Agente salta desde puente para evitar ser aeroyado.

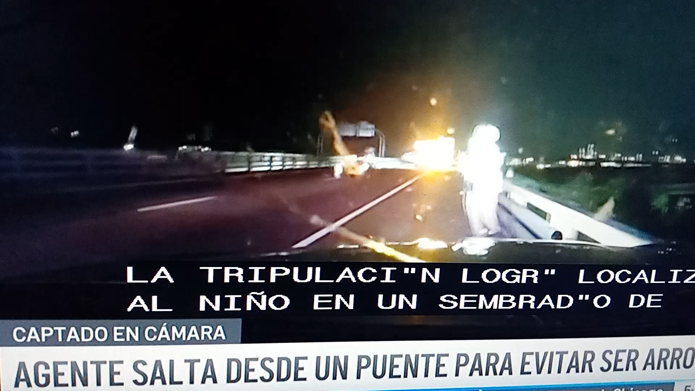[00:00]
En Colorado, un patrullero estatal resultó herido seriamente cuando tuvo que saltar de un puente para evitar que lo arrollara un vehículo.